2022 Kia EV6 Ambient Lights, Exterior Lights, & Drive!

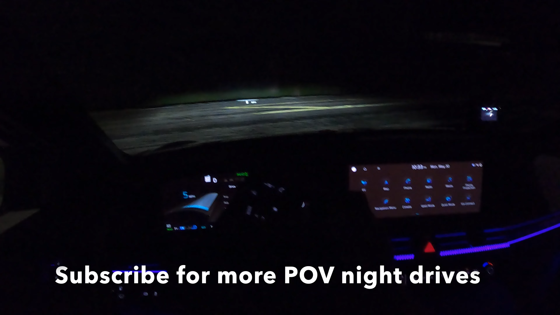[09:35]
And this test drive is not about the driving impression so much.
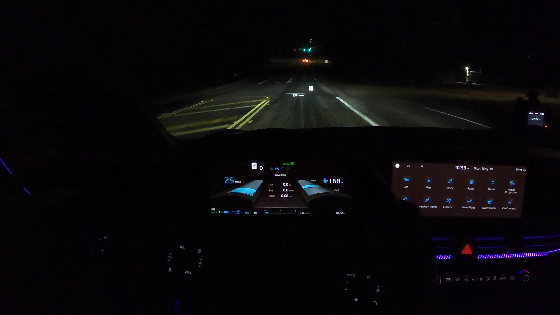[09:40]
It's about what it's like to drive at night in terms of the lighting. How well we can see. The automatic high beams. This does have automatic high beams. You can just flick the high beams on. They'll be in automatic mode. Or you can turn your dial for your lights and actually make it manual lights too. Let me put us in sport mode. Give us a little zinger here. Pedal down. And this is the GT line. So we've got a bigger battery.
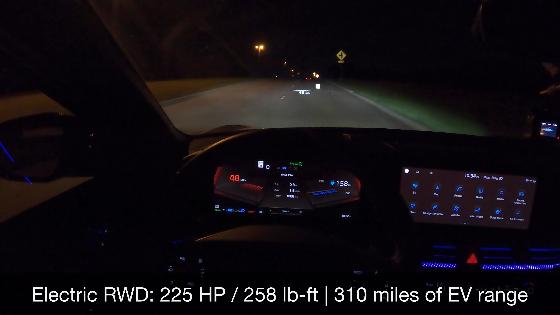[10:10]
We've got just a rear wheel drive here to where it's not as fast as the all wheel drive. But it's still got some good get up and go. Some nice zip. And the electric torque is also nice. Check out the full review if you want to see that. But what do you think of the ambient lighting in here? The overall ambiance and just the way everything is laid out. I like the lights. I like the way everything looks. We don't have automatic dimming side mirrors.
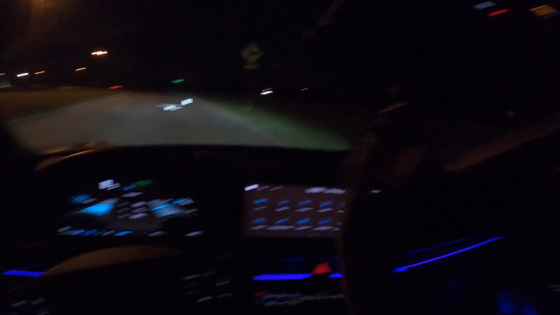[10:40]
But we do have an automatic dimming rear view mirror right here. Most of the buttons, the buttons are pretty minimal because it's just kind of on this little screen here. But the steering wheel controls, you know, all of that has a white backlight. Whereas some people prefer a blue or a red. What would you like? So so far, the automatic high beams have stayed off, you know, to where they've stayed on low beams because we've got overhead lights and we've got a vehicle in front of us. We'll get on a dark road, do some corners and see how everything looks.
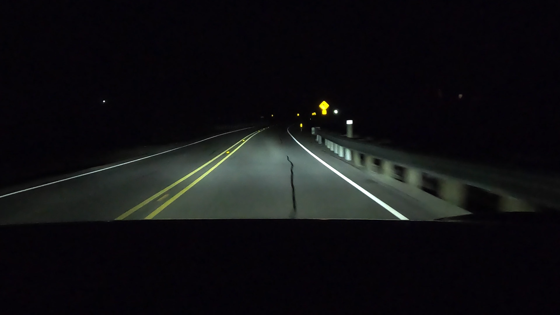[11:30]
Let's level out. Let me turn the low beams on now. And I think these low beams actually seem to not reach quite as far as what some others do. There's no cornering function, no adaptive function, and it doesn't look particularly great going around the corner to the left. I'm turning the high beams on now. As we straighten out, let's see how far we can reach. So I can definitely see reflections from a long ways away with the high beams, but it's not super bright down there.
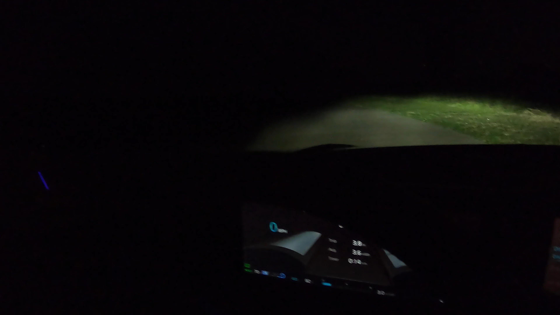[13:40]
Okay. This is a new part of what I like to do. I'm going to turn the high beams on. You can see the tower to the left. You can't see the road hardly at all. So if I come around, you can see how dark it is. And then you can see what we've been missing. And then same thing to the right,
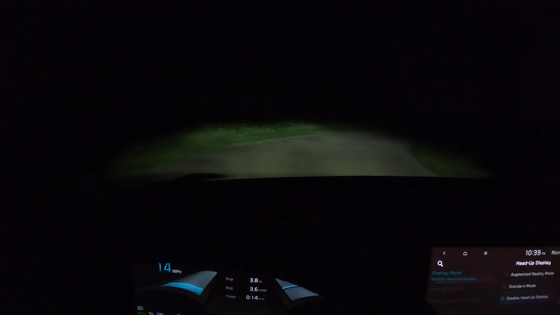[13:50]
pretty dark, pretty dark. There's definitely no good cornering light.
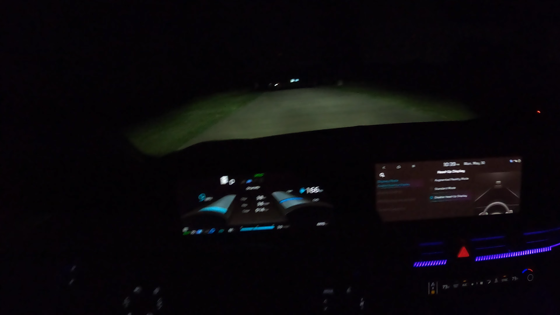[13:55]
I wish we had some cornering light, but let me know what you think.